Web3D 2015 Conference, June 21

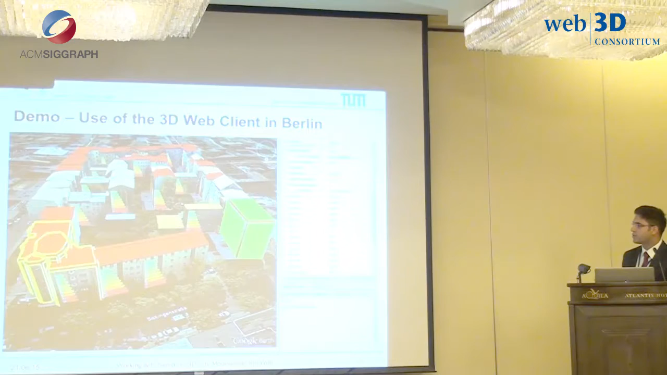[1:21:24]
So here on the right-hand side, as we can see, we have a building and we can visualize the energy demand values for a specific month of that particular building. So it allows to visualize these attributes, and further it also allows the ad hoc estimation of these heat energy demand.